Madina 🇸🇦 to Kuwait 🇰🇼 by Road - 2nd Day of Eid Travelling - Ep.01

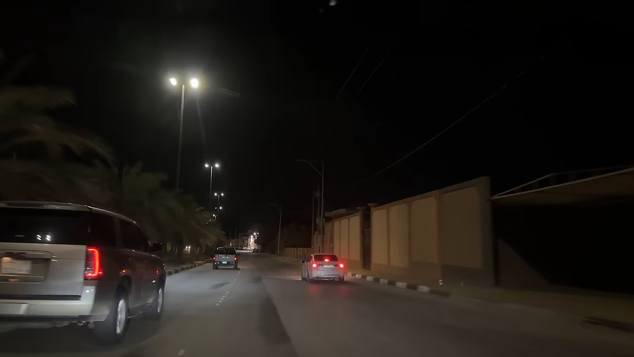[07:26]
ہم آئے ہیں اس راستے سے آئیں یہ بھی بہت خوبصورت ہیں لیکن اس سے کم جو دوسرا جو اندرونی راستہ ہے اس سے یہ مین جو ہے یہاں پہ تھوڑی دیر کے لیے
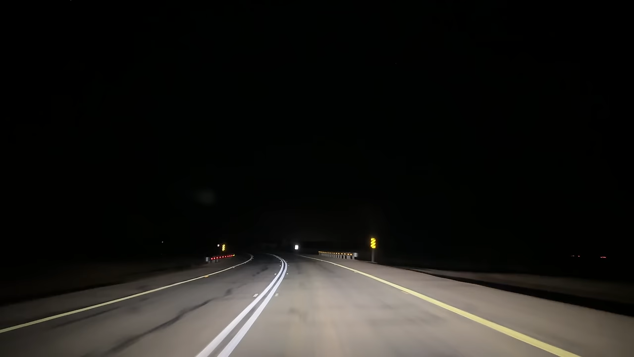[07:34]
سنگل وے ہوتا ہے مطلب دونوں طرف سے گاڑیاں آ رہی ہوتی ہیں جا رہی ہوتی ہیں لیکن آگے جا کے جو ہے آپ کو 120 کی سپیڈ ملتی ہے جہاں پہ آپ 130 کی سپیڈ سے جو ہے گاڑی چلا سکتے ہیں یہ راستہ بہتر ہے ابھی ہم